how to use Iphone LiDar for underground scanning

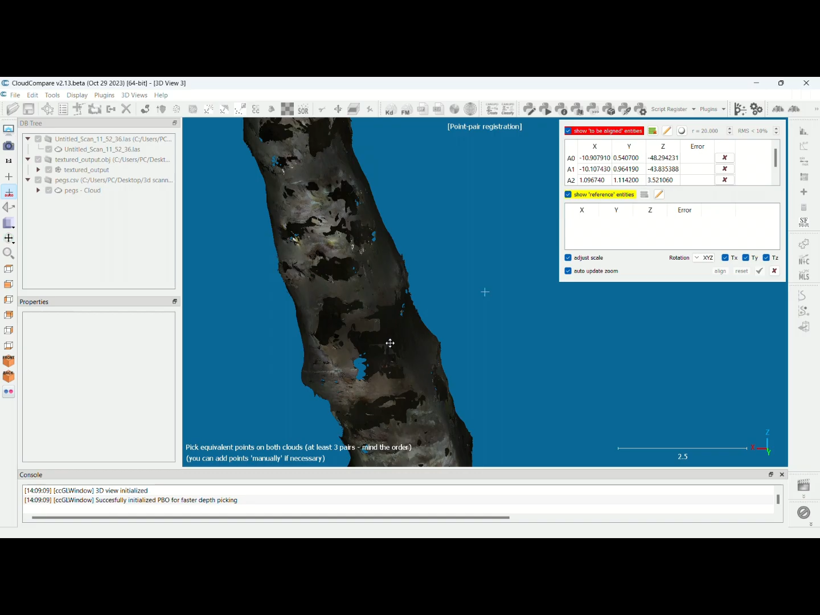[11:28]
point the fourth point so my points are in yellow again this is our our point my scan is a bit easy because i wasn't it was my first time i think you can do better as you go this is the point that you want this is our third
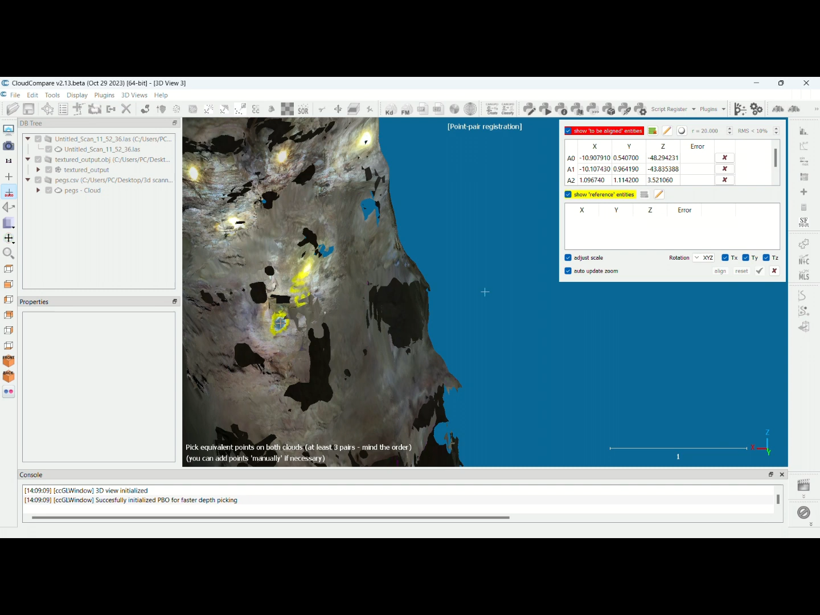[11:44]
point then you just uh right click uh left click sorry they need to give you so we have three points so after that we have these points as the points
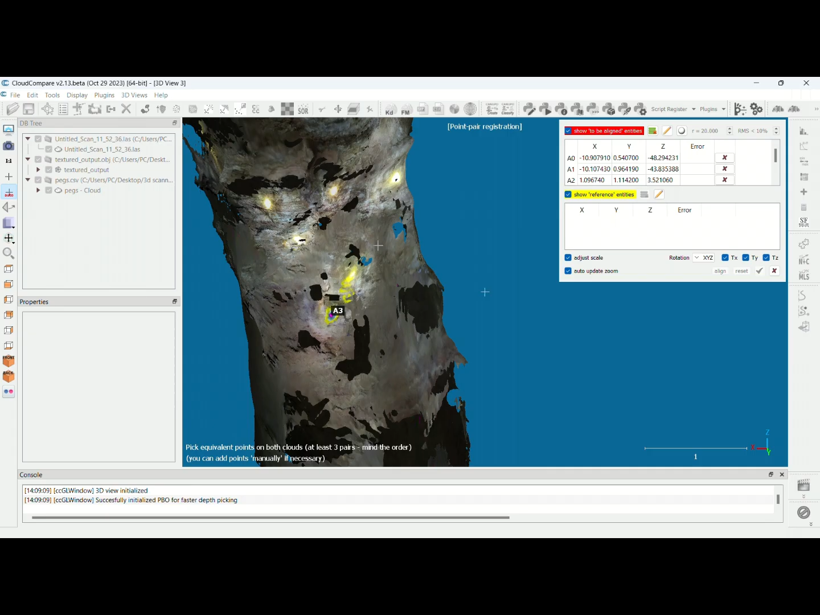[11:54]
of uh our our data that you want to the ls and
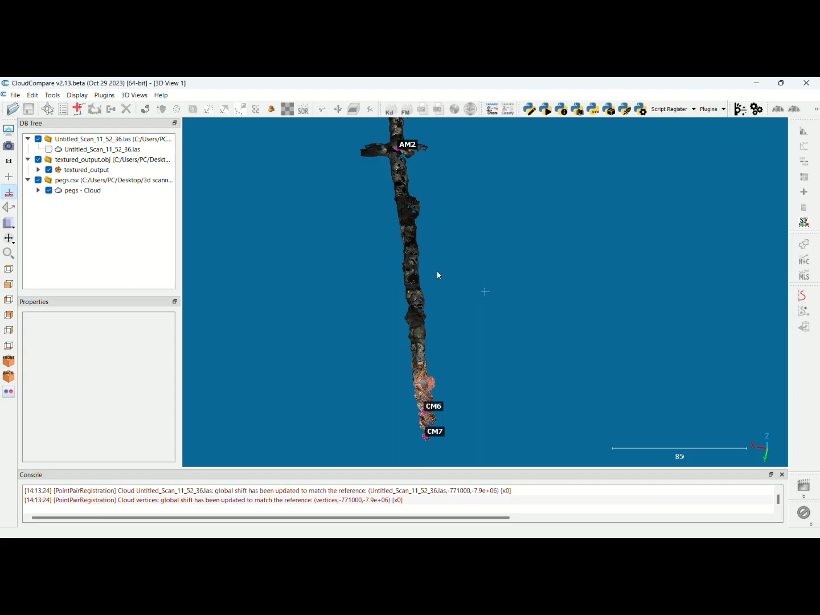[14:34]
you have the surface for that area uh thank you guys for watching i hope you liked and enjoyed the video then what you can do after this is just to save you can select uh whatever file that you want here remember they are now georeferenced maybe you want the ls you just select the ls then you save it then i can save